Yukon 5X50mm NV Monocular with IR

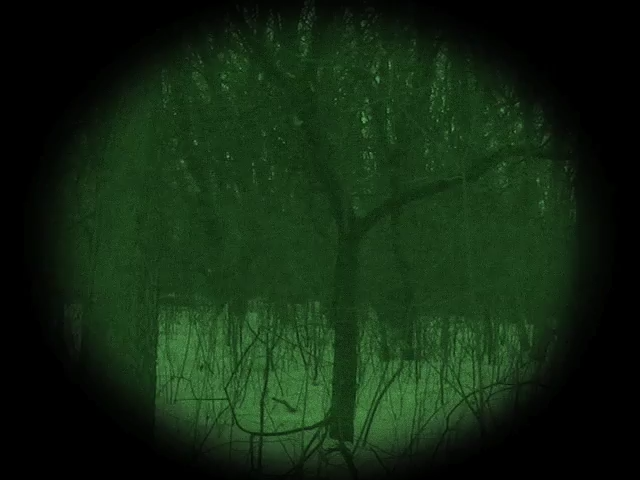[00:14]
Switch it on, then focus on what goes bump in the night with vivid green-hued vision.